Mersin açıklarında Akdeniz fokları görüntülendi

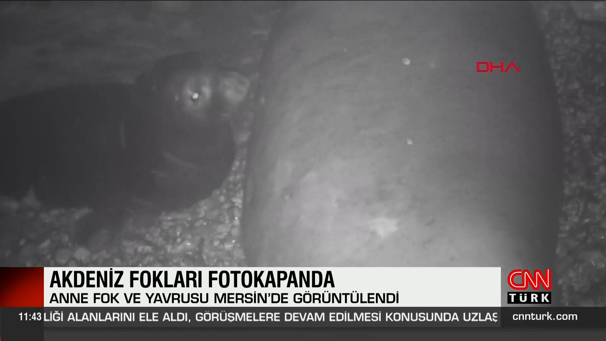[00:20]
Mutlaka biliyorsanız Akdeniz fokunun görüldüğü bir alansa deniz mağaralarına hiçbir şekilde girmemek çok önemli. Dünyada 700, Türkiye kıyılarındaysa 100 kadar bireyin kaldığı düşünülen Akdeniz
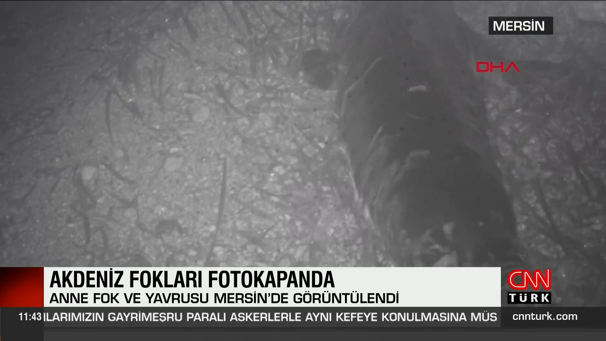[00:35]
foku Mersin açıklarında fotokopanla kayda alındı.
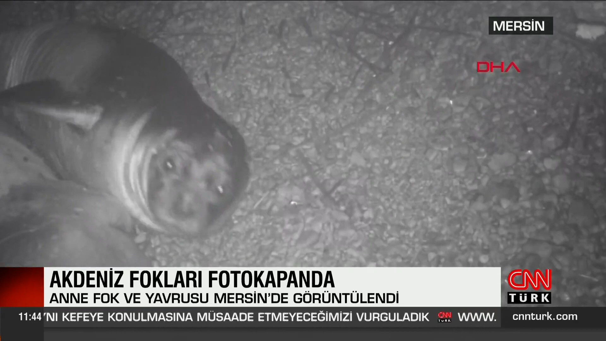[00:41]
Deniz mağaralarında görüntülenen anne fok ve yavrusu akademisyenleri mutlu etti.